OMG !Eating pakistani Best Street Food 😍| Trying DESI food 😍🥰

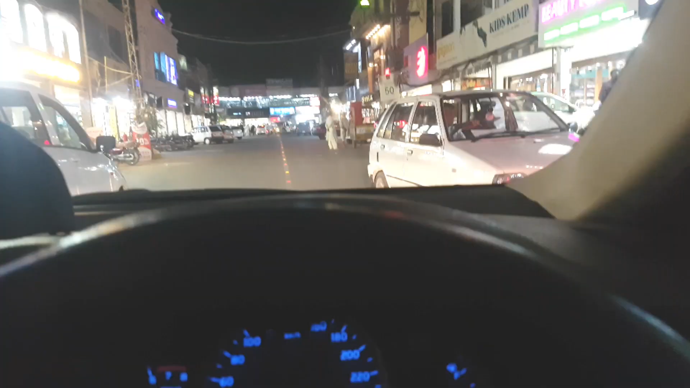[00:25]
लगे हूँ शरीफ प्लाजा, यहाँ पे थोड़ी हम सोच रहे हैं कि कोई खाना पीना कुछ किया जाए।
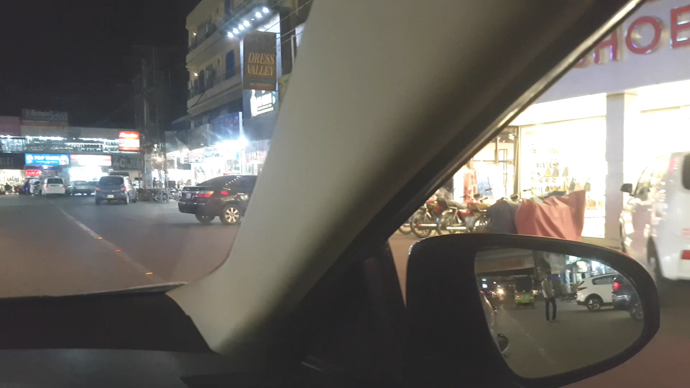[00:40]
और मतलब जो भी चीज़ें हैं बच्चों की या बड़ों की जो भी है, बहुत अच्छी चीज़ें मिलती हैं। तो फ़िलहाल मैं यहाँ पे गाड़ी
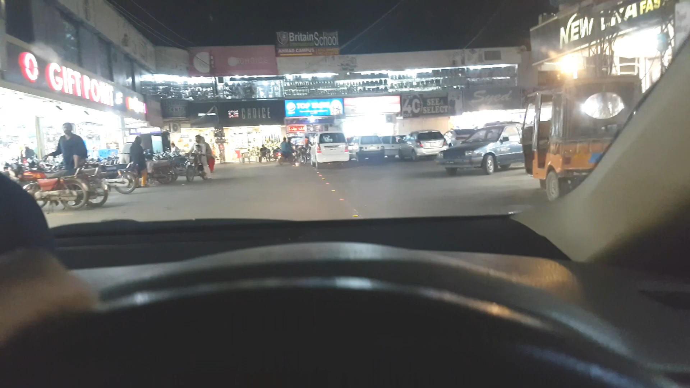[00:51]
रोकने की कोशिश करता हूँ किसी अच्छी जगह पे, ताकि वापसी निकालने में प्रॉब्लम ना हो, ठीक है ना भाई।